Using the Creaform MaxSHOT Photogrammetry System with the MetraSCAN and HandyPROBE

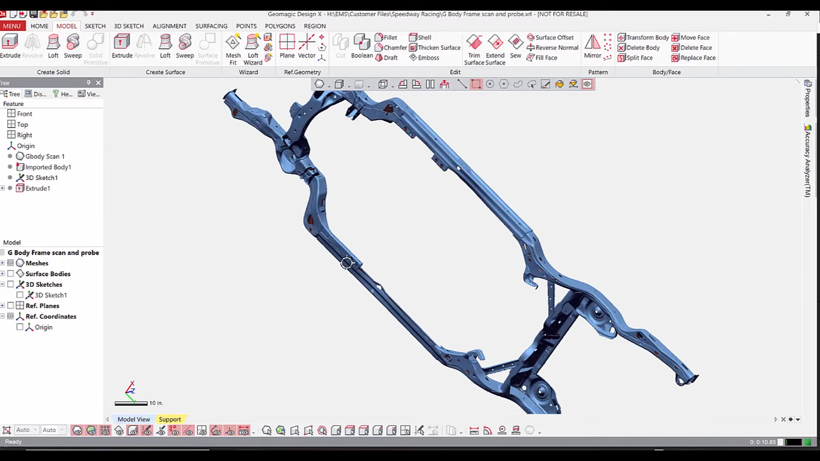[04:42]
so we have a very high fidelity model of the entire car frame now the only challenge with 3d scanning a part like
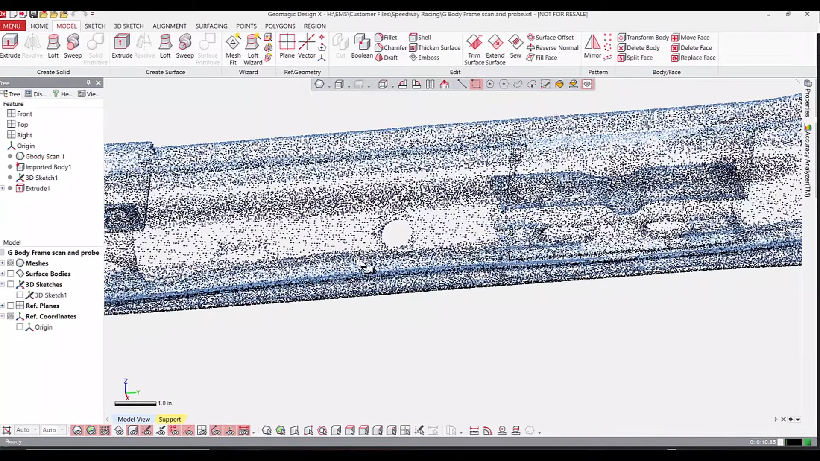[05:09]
metal like this was holes is a real challenge so this is where probing comes into
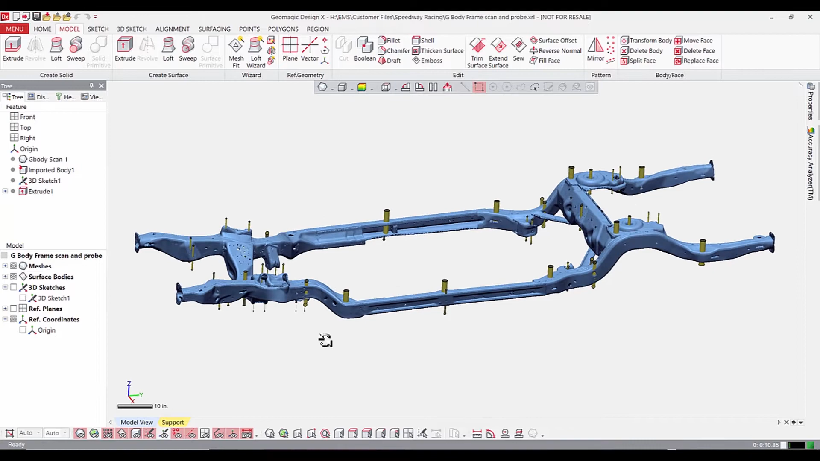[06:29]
probing is all done you'll notice here it aligns perfectly what with
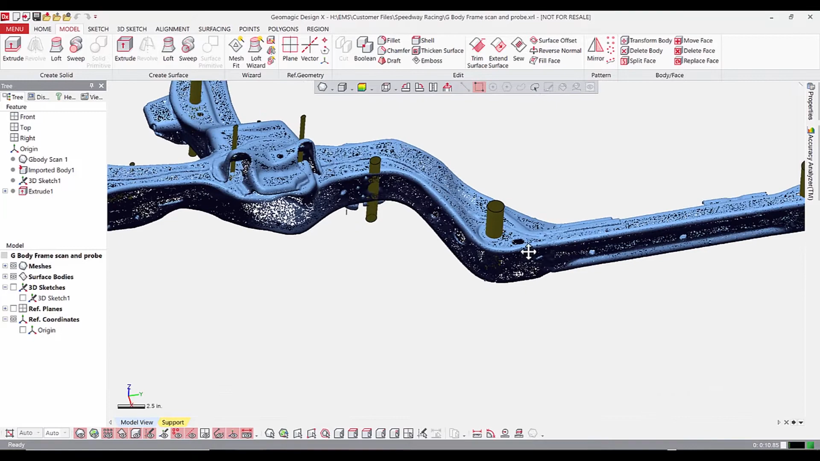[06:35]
the 3d scan data because again we're using that same dynamic referencing system
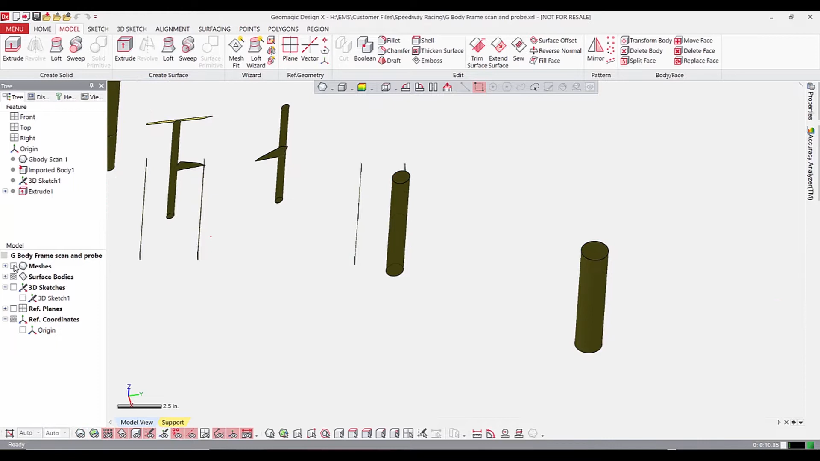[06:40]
so in this case we output the holes as cylinders and you can see they line up
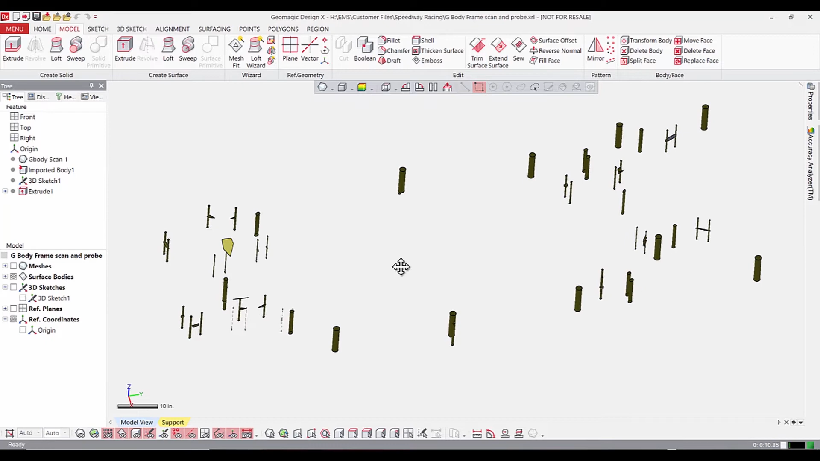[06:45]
with the geometry but this could have been fed into an inspection report or in this case
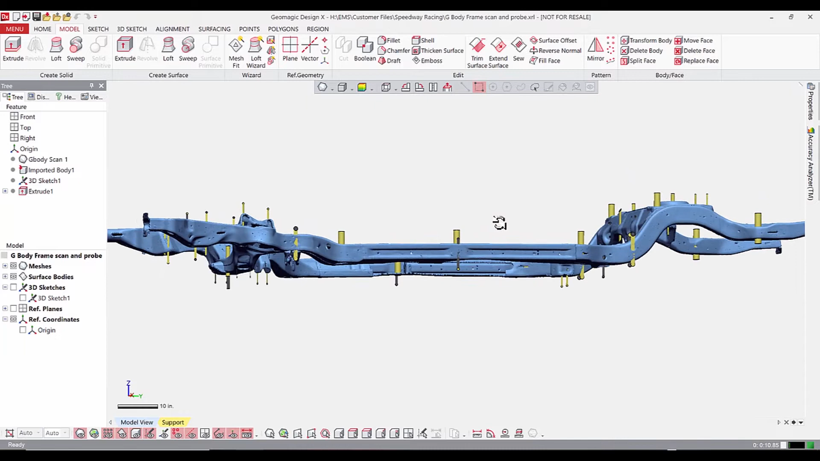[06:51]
where we're doing reverse engineering we've got a very accurate cad representation of the location and size of those